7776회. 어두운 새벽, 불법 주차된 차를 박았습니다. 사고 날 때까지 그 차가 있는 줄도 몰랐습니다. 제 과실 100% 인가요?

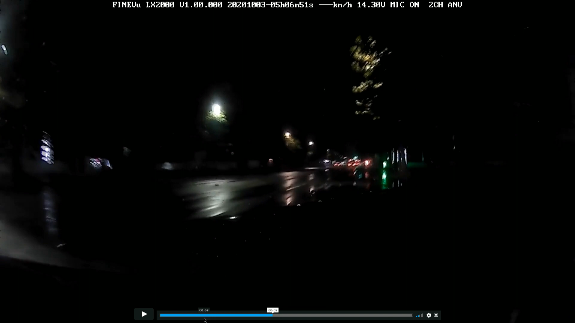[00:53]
이 차량은 3차로 지나오나요? 3차로 정상적으로 제한속도 70도로입니다. 70도로에 지나는데 여기 트럭이에요. 잘 안 보이지만 트럭이 비스듬히 있습니다. 트럭이... 비스듬히. 상대는 100 대 0이라고 주장합니다. 차를 똑바로 세운 것도 아니고 비스듬히 세웠어요.